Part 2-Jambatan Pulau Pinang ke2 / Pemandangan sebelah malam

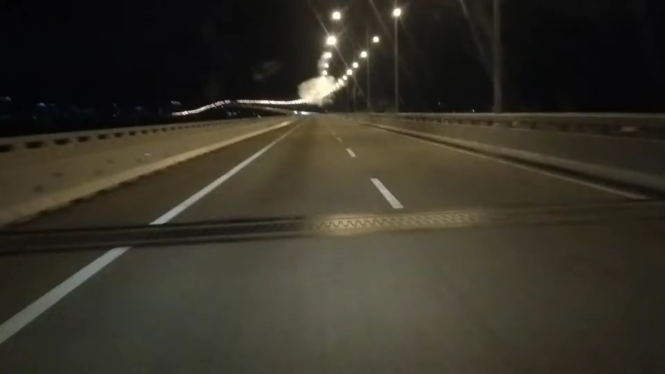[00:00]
Assalamualaikum warahmatullahi wabarakatuh Inilah jambatan Pulau Pinang Second Pering Bridge Second Pering Bridge Jambatan Pulau Pinang yang kedua Yang kadang-kadang suatu malam Suatu malam Di bawah jambatan ni Di penghujung dia tu Di bawah jambatan ada lah Kedai-kedai gerai makan Memang cantik lah Menarik Untuk Siapa yang nak kunjung Okey jugalah Lihat suasana ya